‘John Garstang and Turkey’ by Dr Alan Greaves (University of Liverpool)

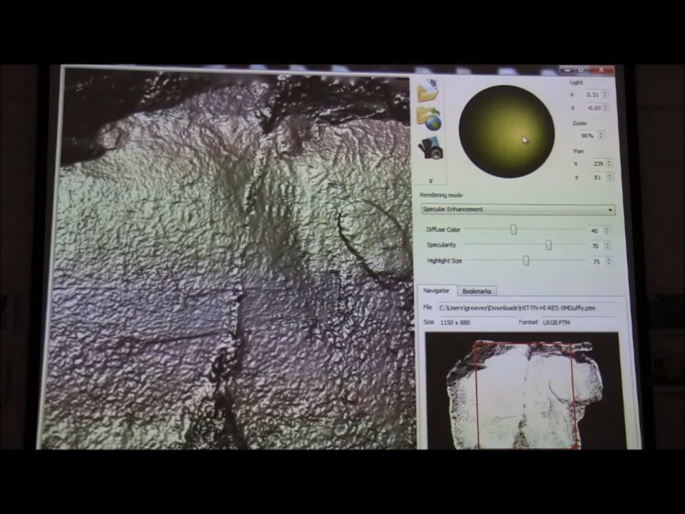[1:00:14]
And what Garsen had done, so if we move this over here, zoom in a bit. So what Garsen had done is he had taken a series of photographs. So you can see there, a symbol here, and then there are some other symbols down below.
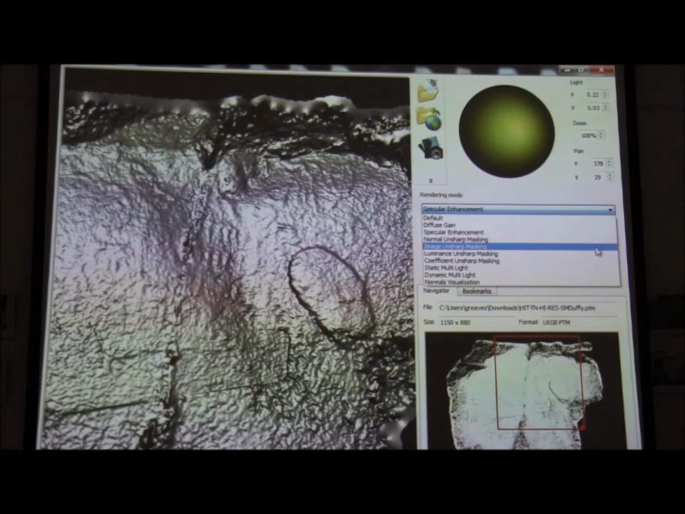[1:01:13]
So it's not great, but this is a 3D model constructed from photographs that are over a hundred years old.
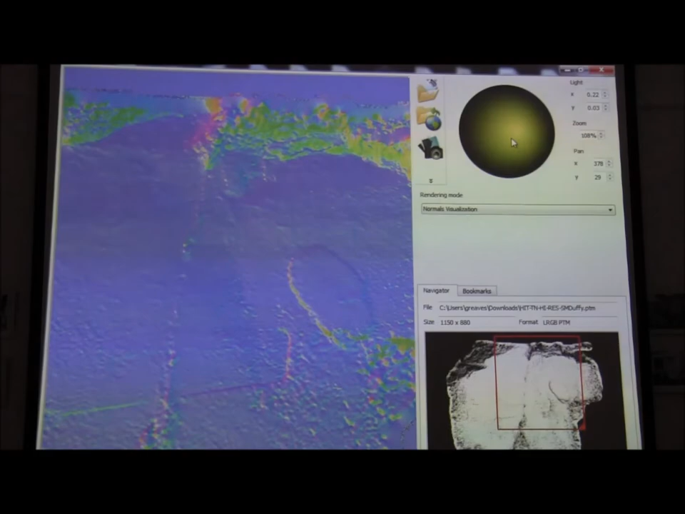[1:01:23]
And then constructed in virtual reality.